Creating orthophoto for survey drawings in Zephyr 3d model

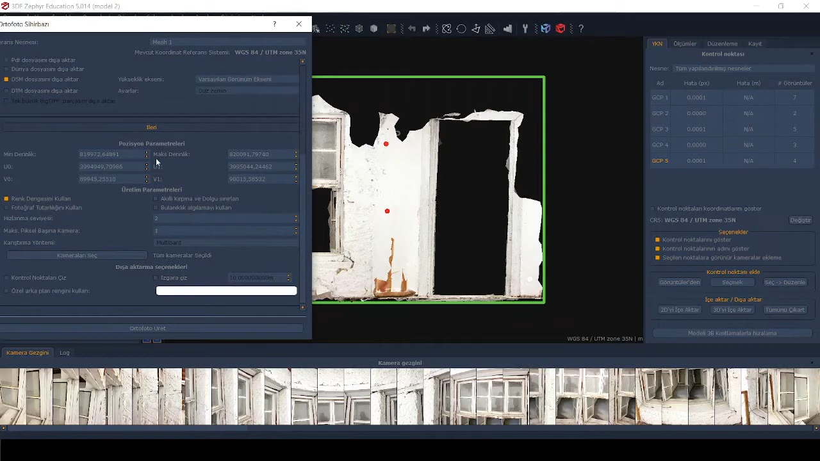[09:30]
and you can zoom in to a specific part of the facade by using this part position parameters and you can change these values if we increase the values as you see
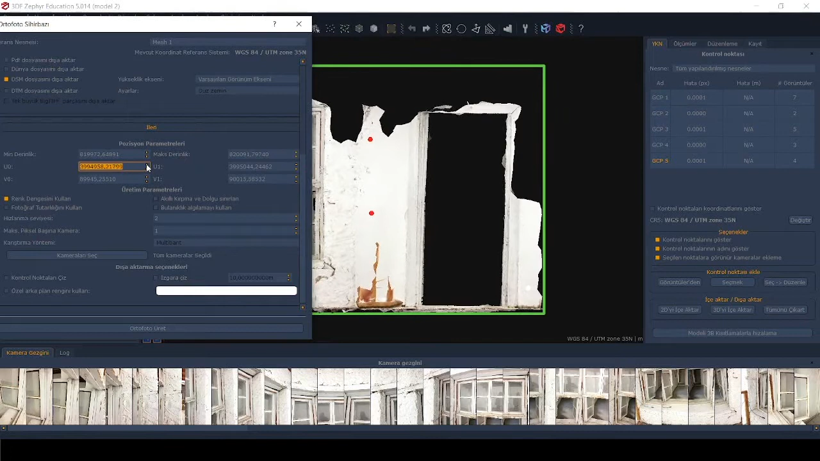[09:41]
the frame the green frame is focusing on a
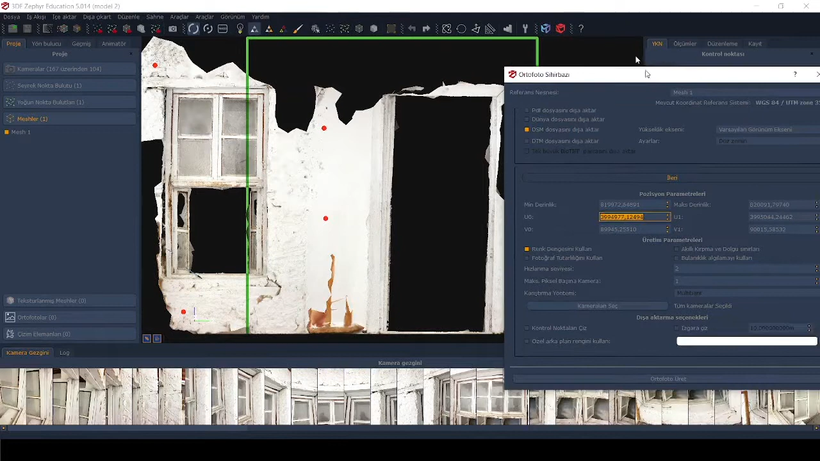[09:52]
specific part of the facade but we don't need to do this now
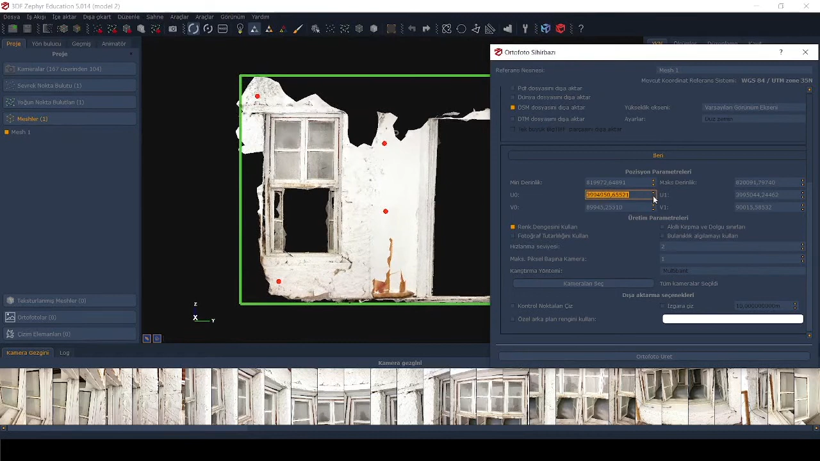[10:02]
and after you finish with all the settings you can
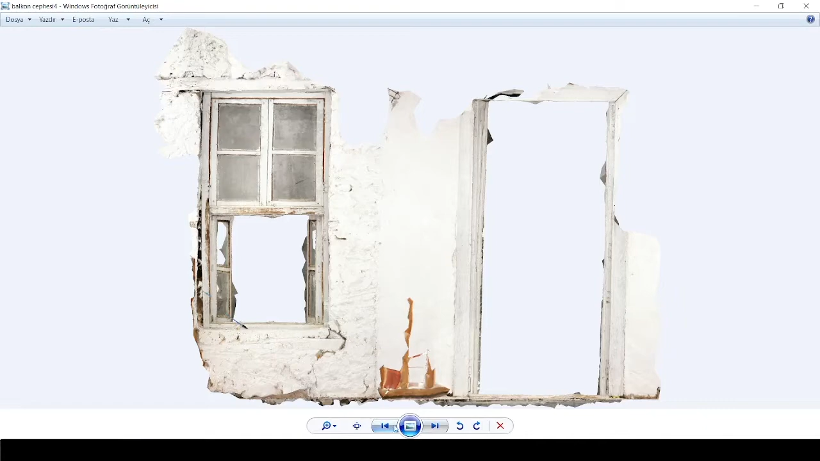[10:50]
this one this one and here you can also see another auto photo which i have created before by zooming
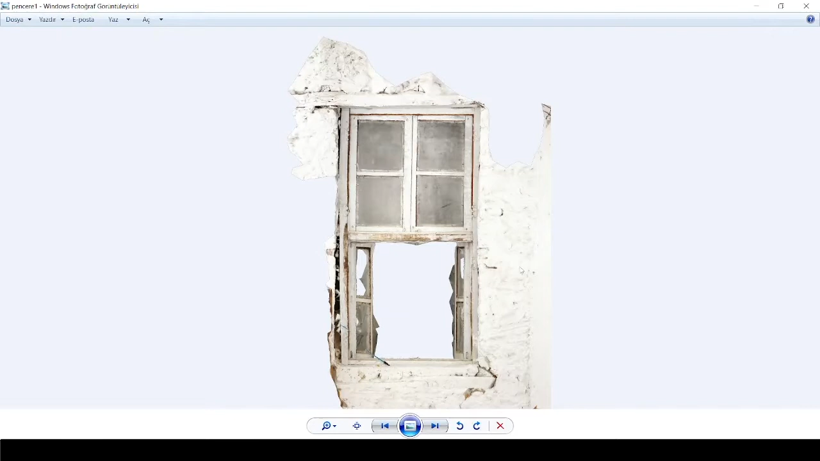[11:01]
and you can see the resolution is really good here
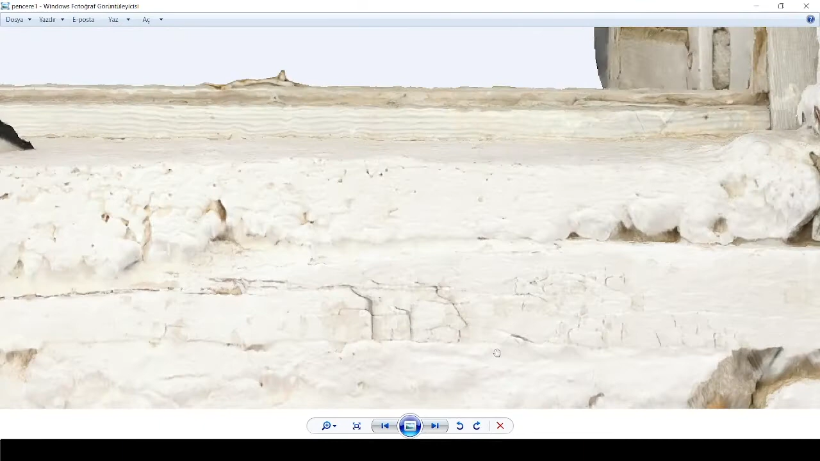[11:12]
and this is the plan view which i have taken before by using the
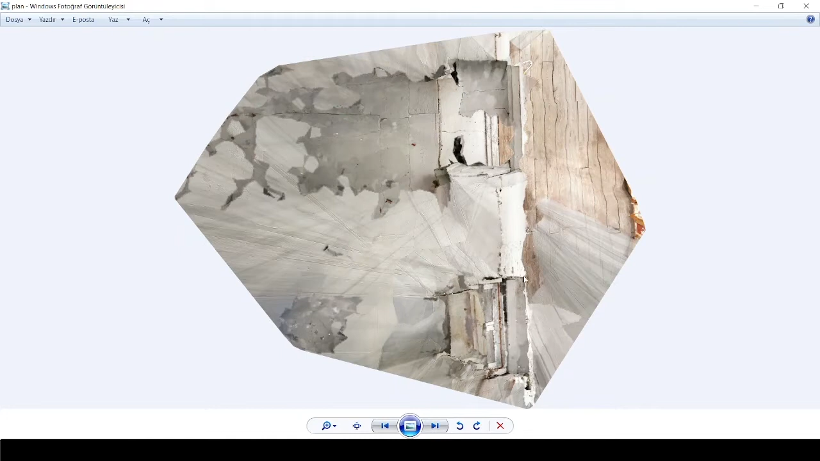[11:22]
z axis as the reference axis for generating or auto photo after you finish to generate your auto photo the last auto photo that you have created is appeared on the screen under this auto photo title as you see you